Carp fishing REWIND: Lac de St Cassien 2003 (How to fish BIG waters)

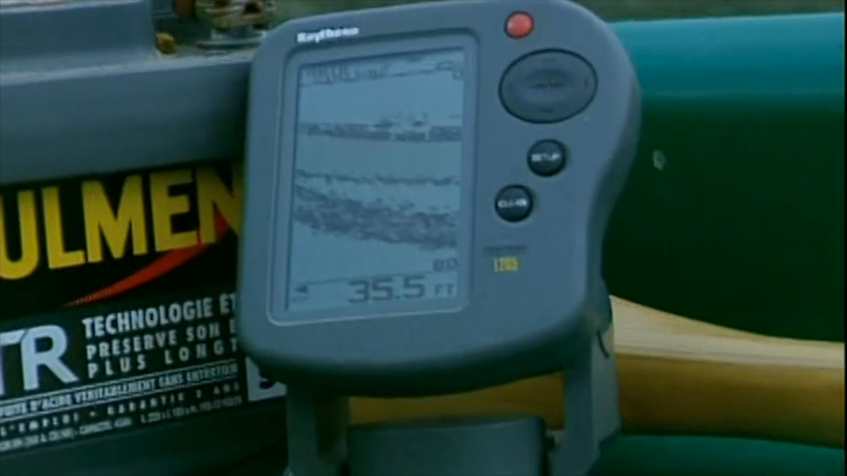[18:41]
On screen: depth 35.5 ft
island you know you go out and you find this hump that comes right up well here you talk about plateaus
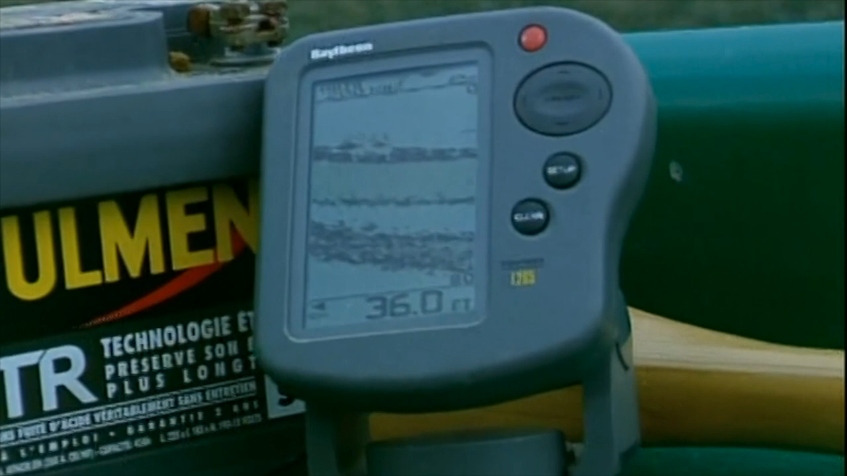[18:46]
On screen: depth 36.0 ft
there's just some sort of ledge yeah yeah you know you might have a ledge that only it goes down
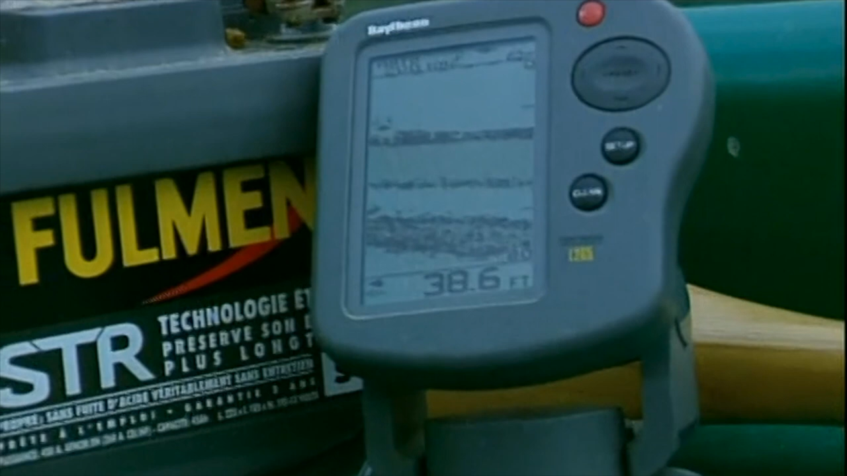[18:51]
On screen: depth 38.6 ft
to 40 foot and then drops straight off to 70 foot well it's a bit of a strange thing to call it a plateau yeah but it is yeah the fish
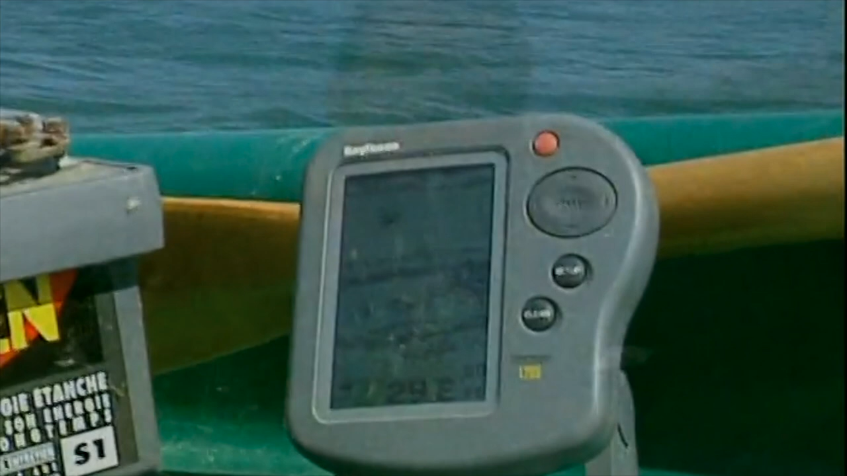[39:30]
I've had plenty of fish casting, don't get me wrong, but you're far more precise using the echo sounder and using the boat to drop your end tackle.
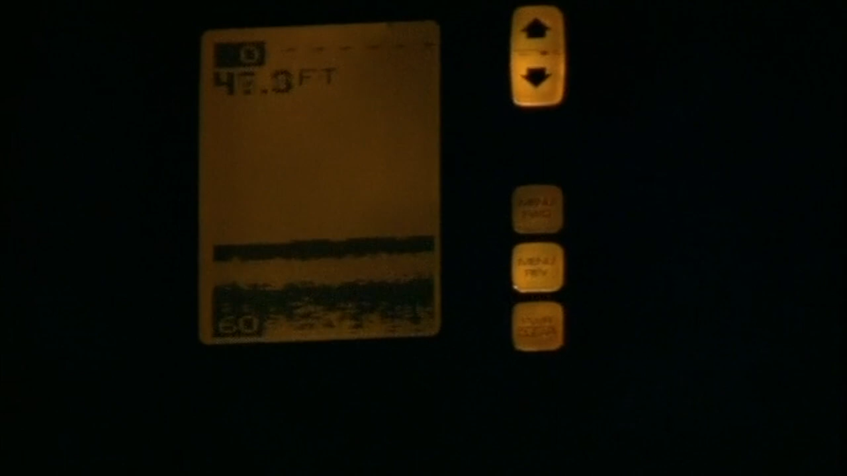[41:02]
We're looking for the grey line, basically.
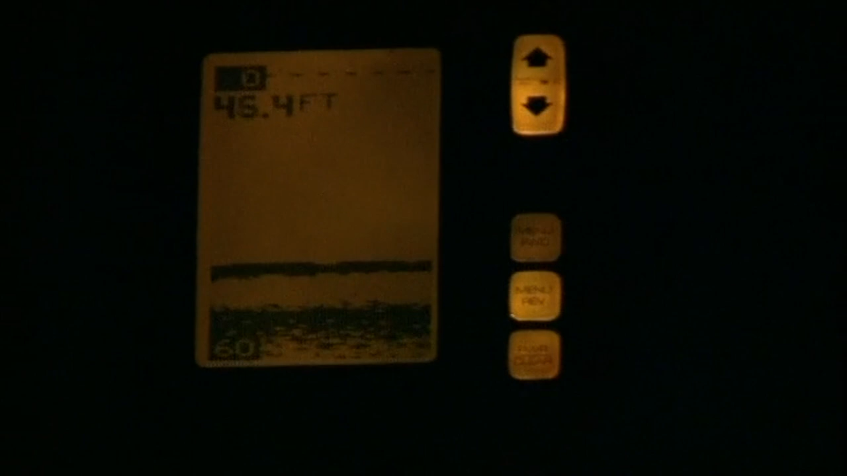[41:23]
On screen: depth 46.4 ft
And when, and the, the narrower, the grey band, that's, that's the harder, it's more compacted there, the gravel.
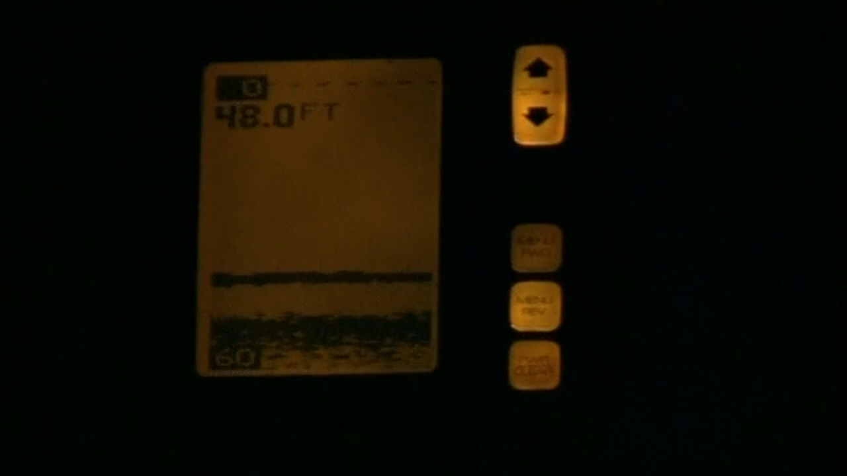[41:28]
On screen: depth 48.0 ft
So if you find somewhere with a thin band of grey, you know that you're on hard gravel there. And, er, we'll just see if we can find some fish.
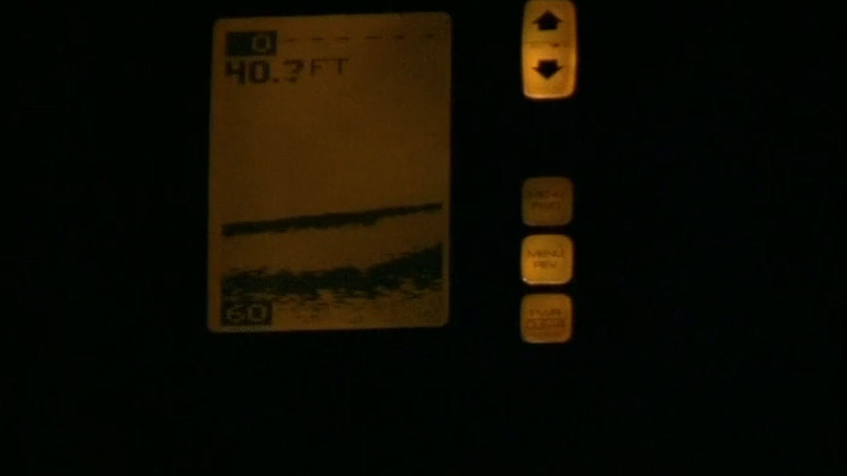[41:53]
There we are, there's less silt on that one and the
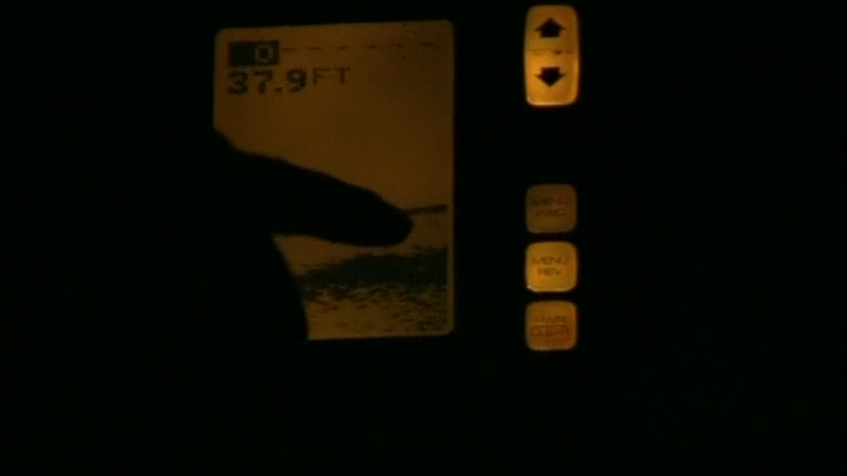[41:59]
On screen: depth 37.9 ft
gravel's more compact ominously enough and that's the area where we've been catching. Small fish there, probably bream.
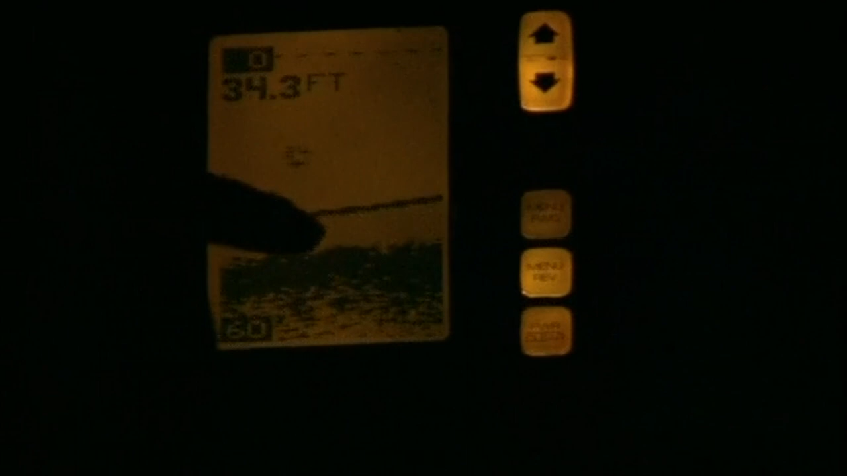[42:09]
On screen: depth 34.3 ft
You can see there the silt's much, much finer as we get him back towards the bank. Looser gravel there as well. Take her back out again.
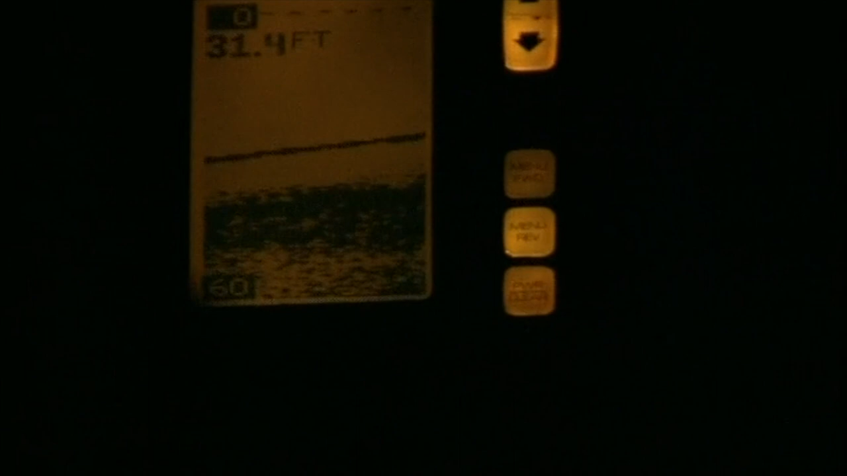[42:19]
On screen: depth 31.4 ft
I don't want to go too close to the bank because I've got lines running this out. Look at that there. You can see that the, the silt over the gravel there is extremely fine.
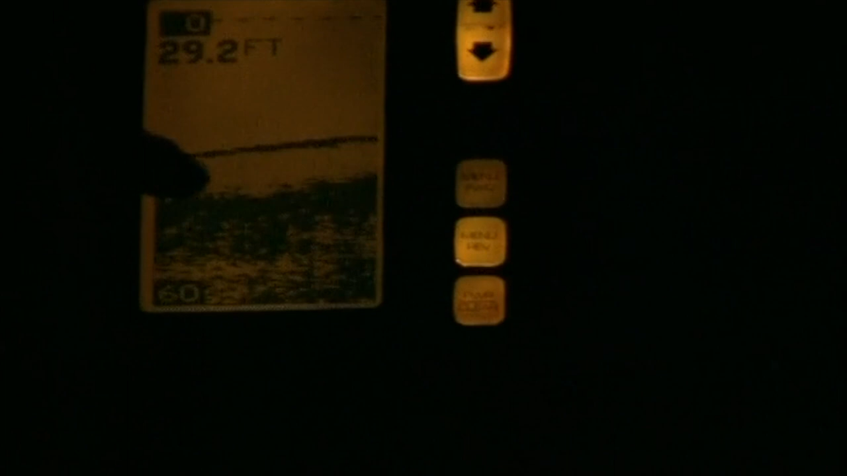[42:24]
On screen: depth 29.2 ft
So he'd be able to present the bait there really well. You can see how long plumbing would take like doing this. He'd be there forever.
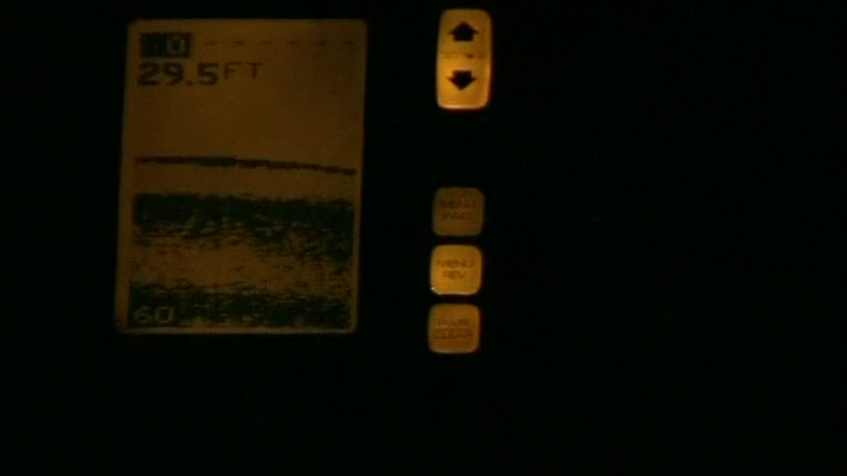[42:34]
On screen: depth 29.5 ft
It's amazing, you can go out and er, see a completely different picture in the night.